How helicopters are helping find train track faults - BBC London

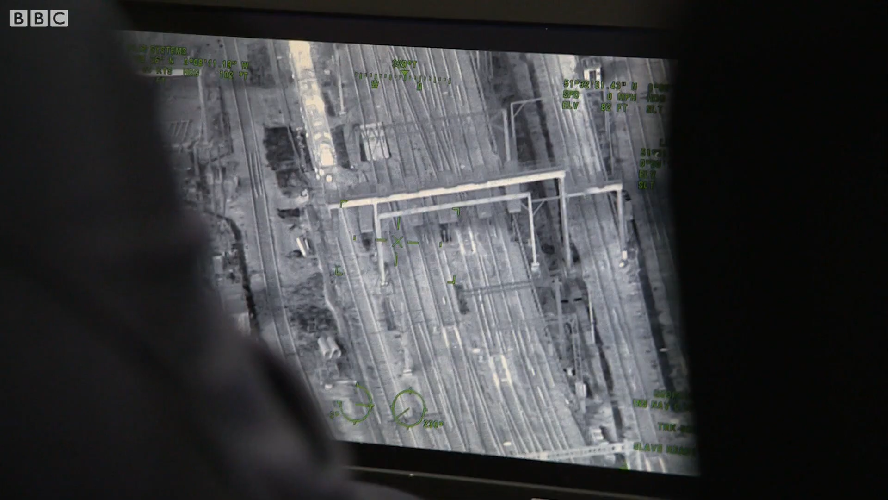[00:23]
They're using a high resolution thermal camera to check points heaters.
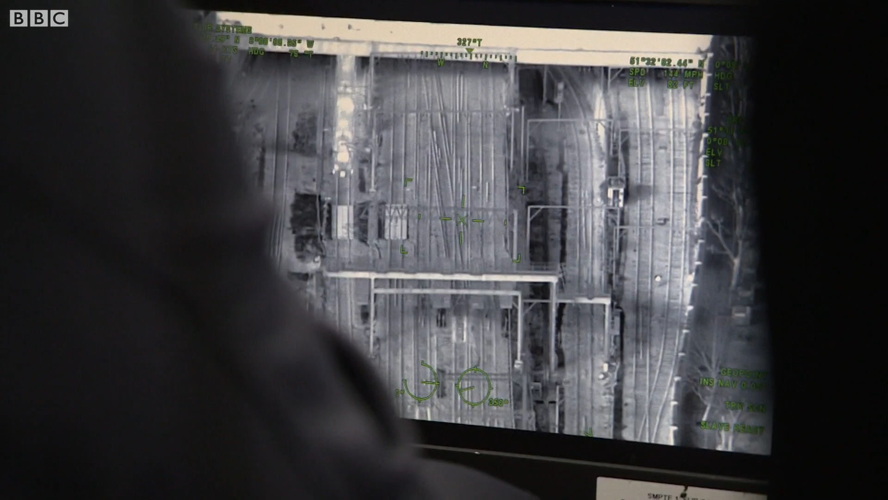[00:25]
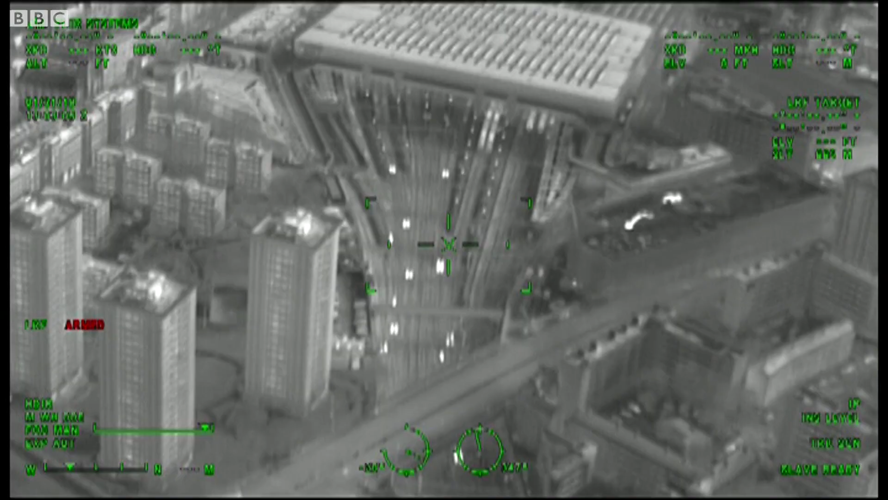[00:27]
They stop track junctions freezing up.
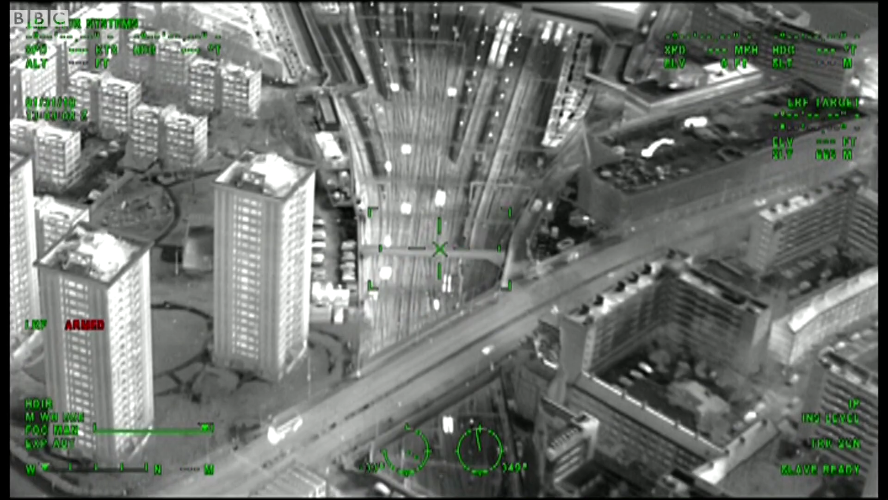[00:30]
All those blobs that are on the screen, they're all where we've got points heating working. But using the camera, they quickly spot a heater that isn't working.
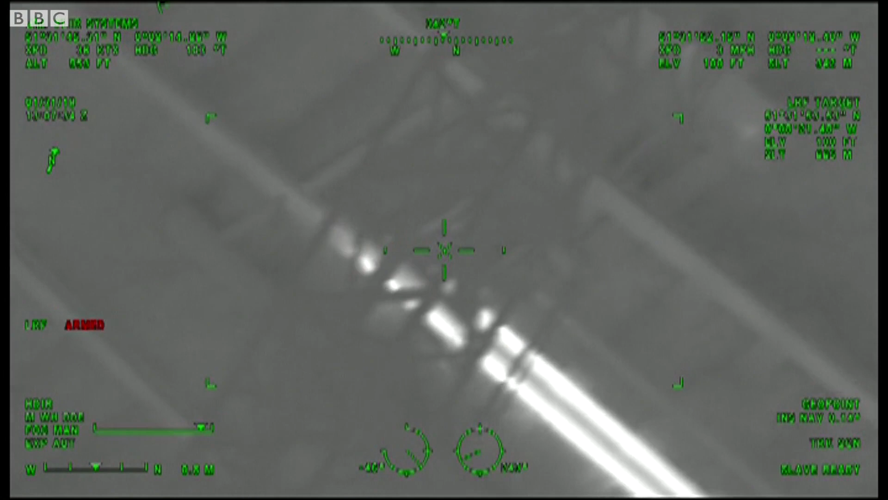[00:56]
where we can see the half a set of points are not working.
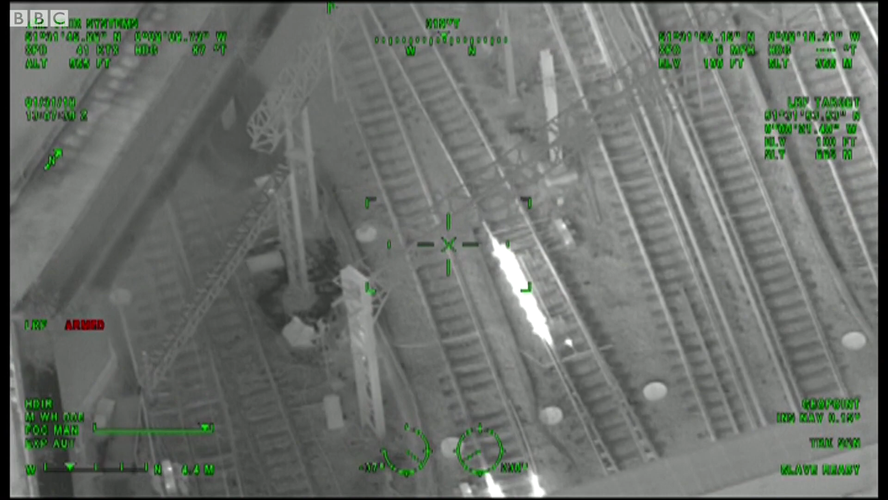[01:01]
So we can give staff a really accurate location. So not only can we give them the point number so they can go directly to site,
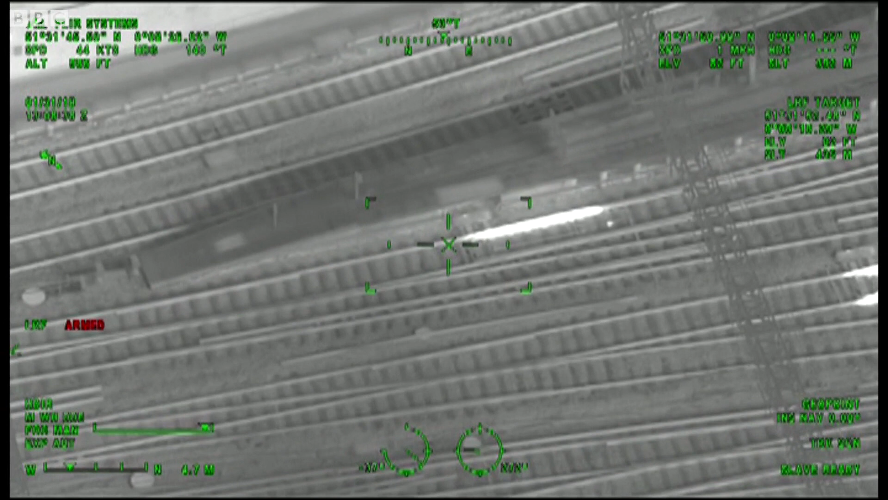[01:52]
It's not long before they spot another points heater not working. And further down the track, these wires are overheating. Is that bad?
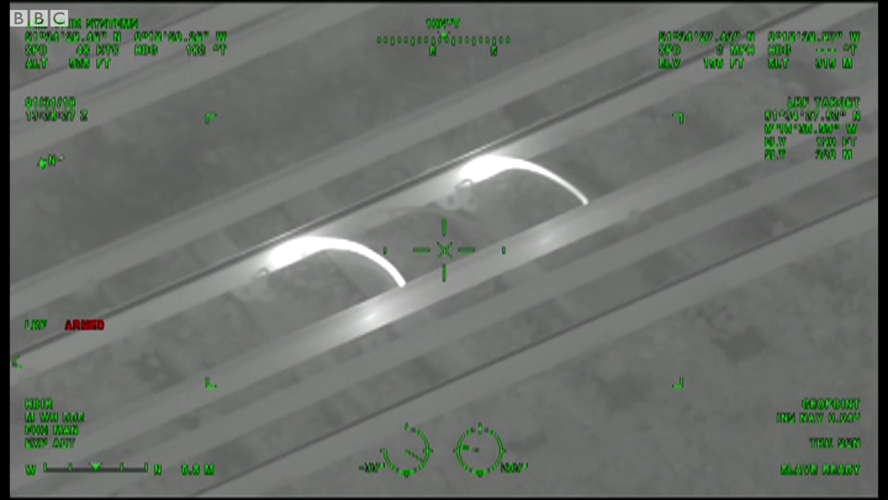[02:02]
It may mean that those connections aren't as tight as they could be.
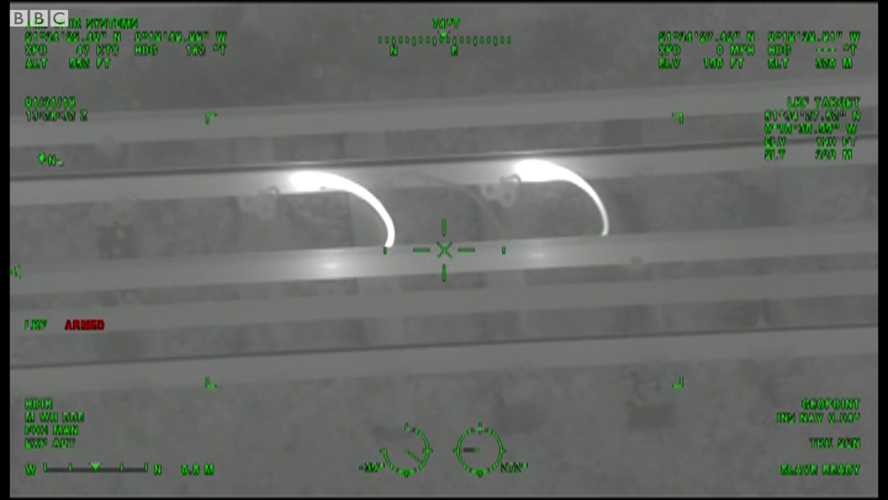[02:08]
When we've got snow, ice and frost, we can spot things like points failures, where the heating's breaking down or not perhaps working on a set of points.